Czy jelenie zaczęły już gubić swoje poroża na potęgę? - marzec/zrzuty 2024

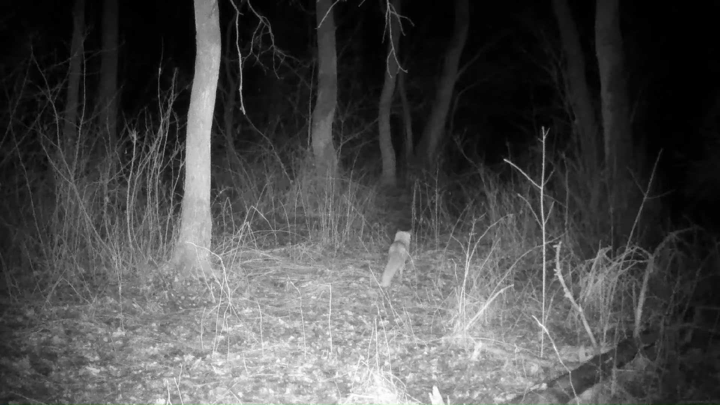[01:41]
ale usytuowałem kamerę tutaj, bo wiedziałem, że tutaj to jest taka ścieżka, gdzie przechodzą szczególnie często dwa piękne samce, które bardzo lubią swoją obecność. Są to tacy koledzy, można powiedzieć.
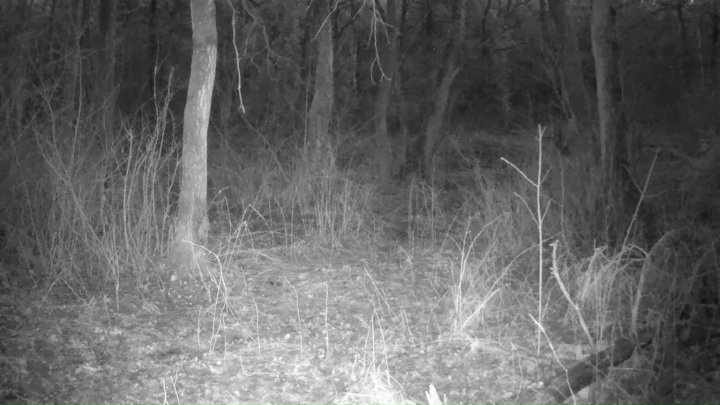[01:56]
Zresztą jeden szedł niedługo po drugim i tutaj widać, jakie on ma piękne,
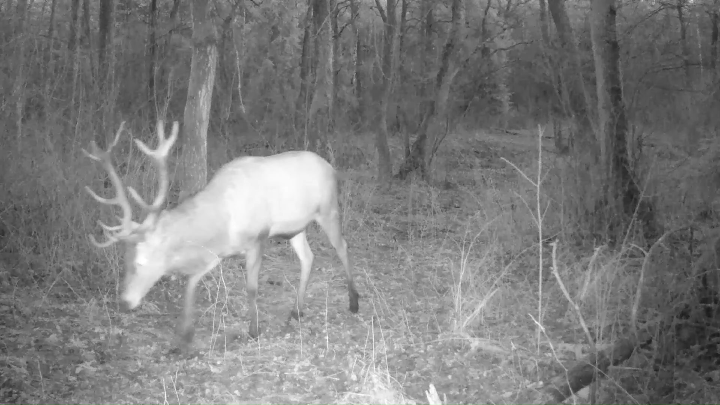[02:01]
rozbudowane poroże i mamy początek marca, a on tak piękne i duże poroże jeszcze ma na głowie. Przecież im większe poroże, tym wcześniej teoretycznie jelenie zrzuca, no bo musi duże wybudować, musi mieć na to czas, prawda? Więc te mniejsze jelenie z mniejszym porożem będą robiły to później, nawet w kwietniu. Czasami zdarza się, że w maju te, które mają pierwsze poroże na głowach, ale to pokazuje, że naprawdę nie ma sensu za tymi zwierzętami ganiać. Pamiętajmy, żeby je szanować.
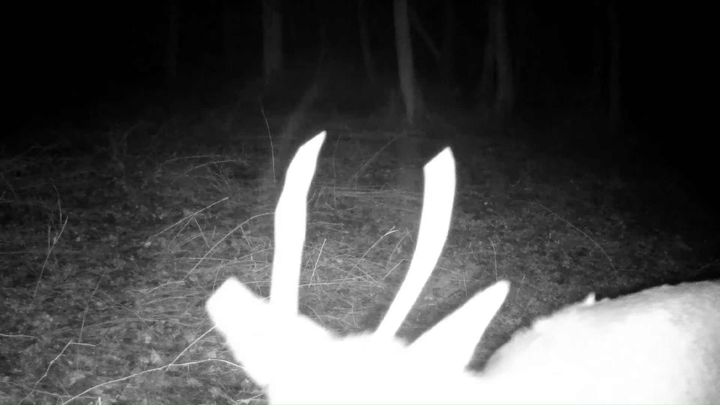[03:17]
I też usytuowałem kamerę w trzech różnych miejscach, gdzie te jelenie przechodziły, żeby pokazać to, no jak one zaczęły być w tym momencie aktywne. Przed nami piękny czas, coraz bliżej takiej prawdziwej wiosny. Niedługo będą rodziły się małe zwierzęta. To też jest moment, którego ja się nie mogę doczekać, bo bardzo będę chciał je poznać, bardzo będę chciał je nagrywać. Ale to przed nami, więc jeżeli nie chcecie tych filmów przegapić, subskrybujcie mój kanał.